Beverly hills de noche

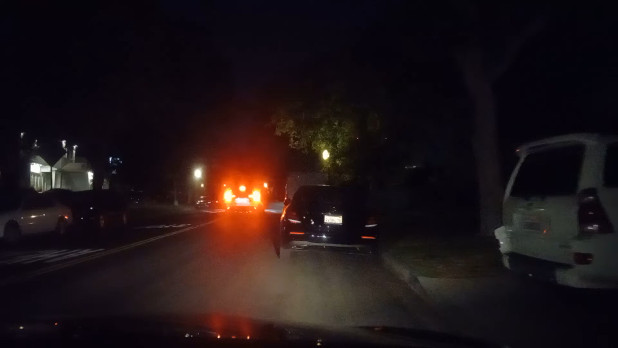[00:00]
muy buenas noches muy buenas noches aquí estoy grabando otro vídeo aquí en la ciudad de beverly hills california estoy en un vecindario aquí en la ciudad de beverly hills california ya terminando este día martes cuando aquí son a las 10 de
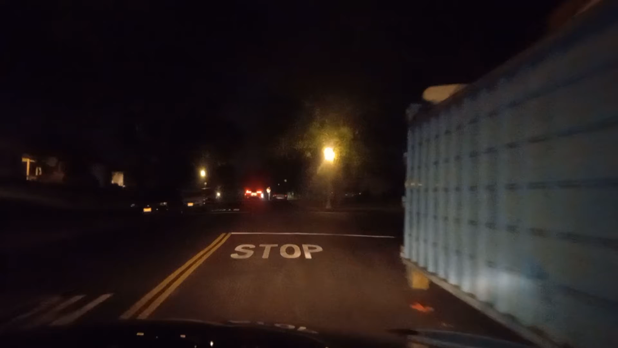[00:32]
la noche con 33 minutos ya tarde noche ya en unas horas aproximadamente una hora y media ya ya se termina día martes aquí y entramos lo que es el día miércoles va a entrar
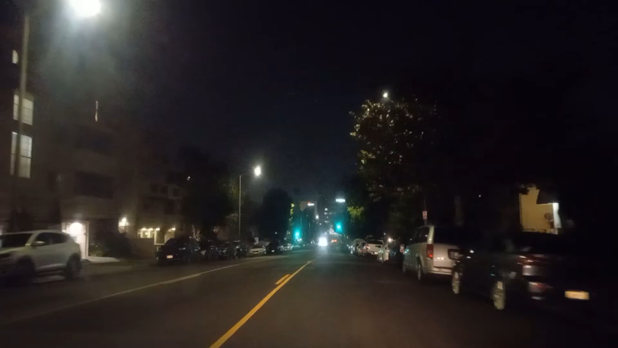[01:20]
haciendo este vídeo aquí en estas horas de la noche para qué la gente puede mirar esta ciudad no es muy no está muy no se puede ver muy bien estas horas de la noche casi no hago no hago vídeos
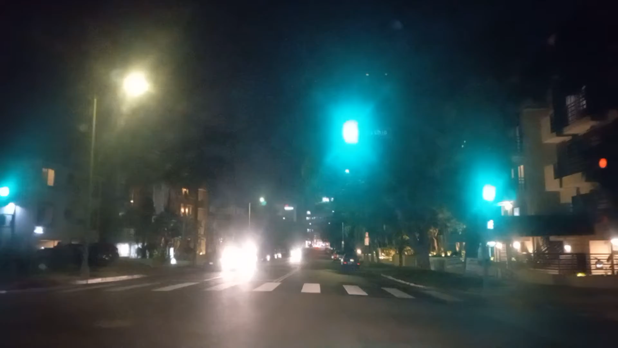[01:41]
en horas de la noche porque la vista no es muy no es muy como de día es mejor hacer vídeos de día para que se puede mirar exactamente todo lo que es aquí el estado de california en la ciudad
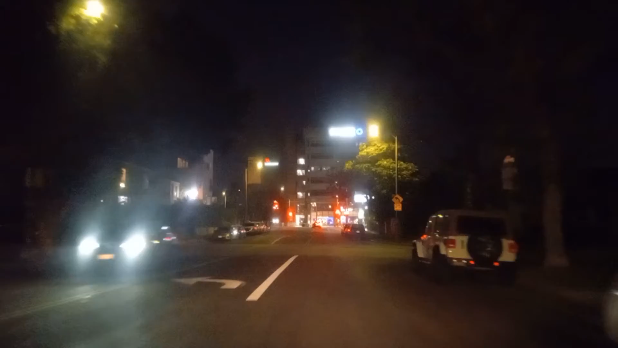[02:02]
de los ángeles para ser exacto yo estoy grabando vídeos aquí en la ciudad de los ángeles esto es ya entrando en
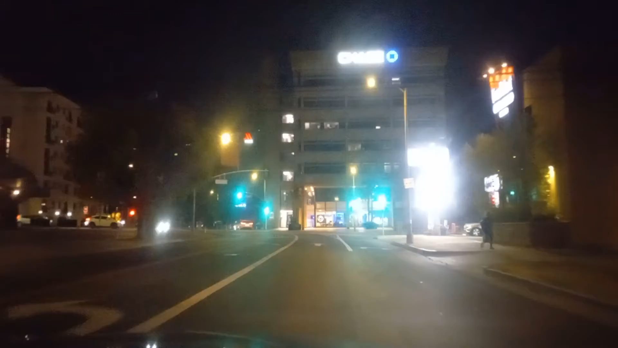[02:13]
en la ciudad de beverly hills aquí empieza ya en la ciudad de beverly
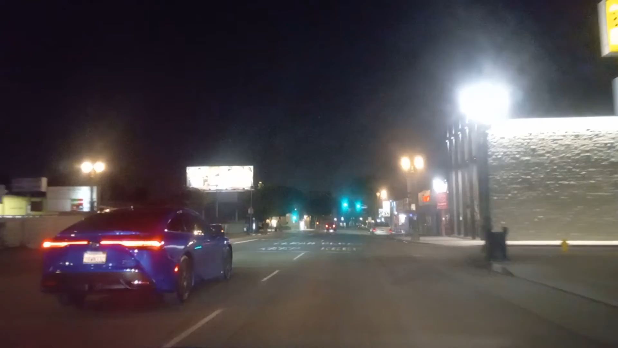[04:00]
lugar pero es más estricto esta ciudad de beverly hills que otras ciudades de los ángeles
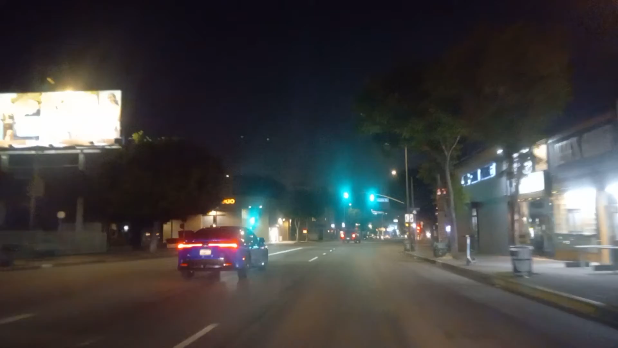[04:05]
es una ciudad muy muy muy tranquila más que nada en esta hora de la noche la ciudad muy muy limpia en todos los aspectos caros sí
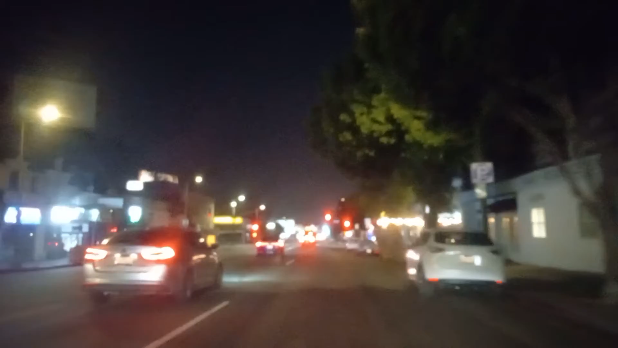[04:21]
aquí se pueden encontrar artículos muy caros inclusive pues las solamente las personas adineradas son los que pueden entrar y comprar hacer sus compras como comprar casa como comprar un automóvil aquí son las personas que ganan mucho dinero son los que viven y vienen aquí en la ciudad de
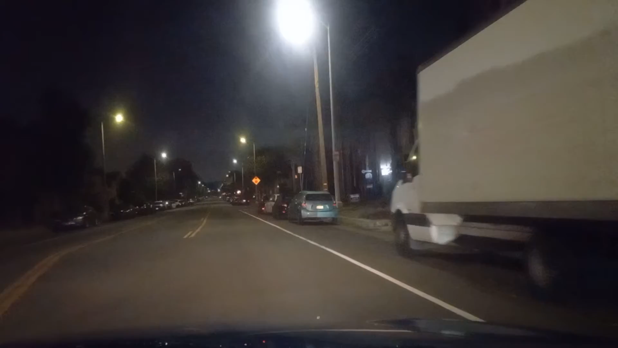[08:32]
un carro rentado entonces o se van o se van a este centro decir o beben y hills o west halibut donde están las zonas hoteleras las zonas turísticas en la ciudad de west halibut como se mira aquí estas calles de la ciudad de bevern y hills es una calle muy muy tranquila